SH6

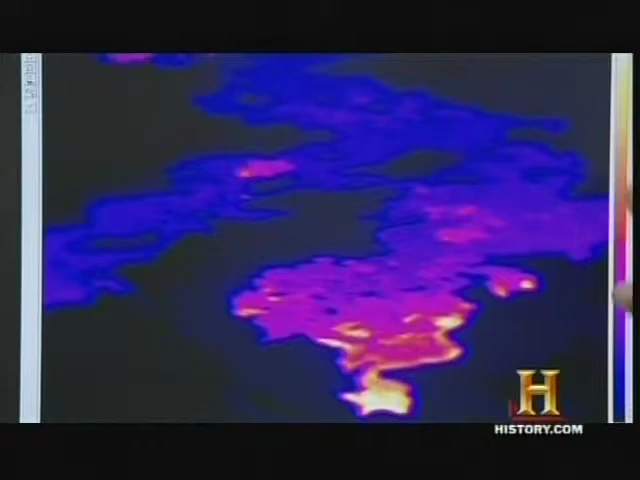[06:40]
The thermal camera gives us a very quick synoptic view of where activity is localized, but a more accurate view of the hazards and the hazardous areas.